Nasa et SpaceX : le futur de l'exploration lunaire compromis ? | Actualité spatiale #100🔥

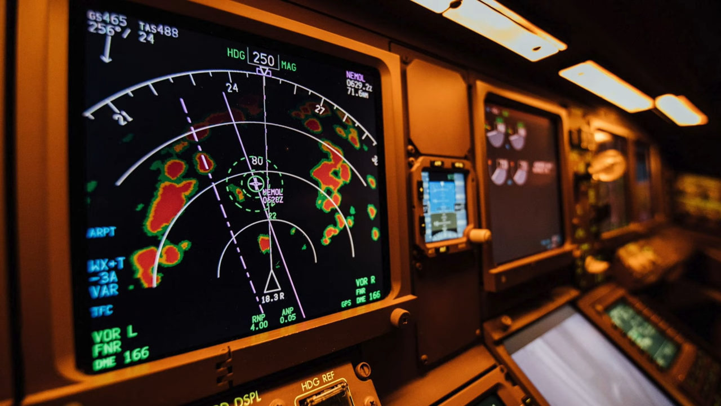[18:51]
Tout d'abord, le radar météo est, après le masque oxygène, le meilleur ami du pilote.